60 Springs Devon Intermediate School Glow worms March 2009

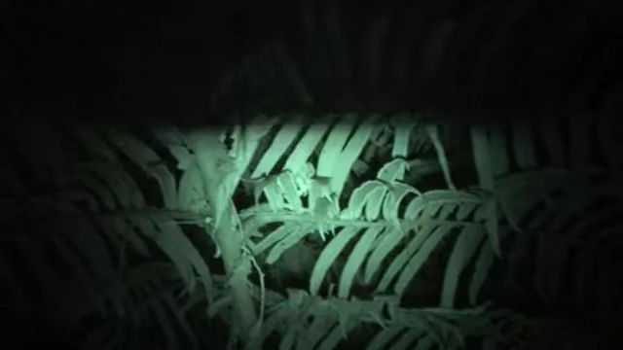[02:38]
Pukekura Park has many king ferns, which is great because glowworms love to hang off them.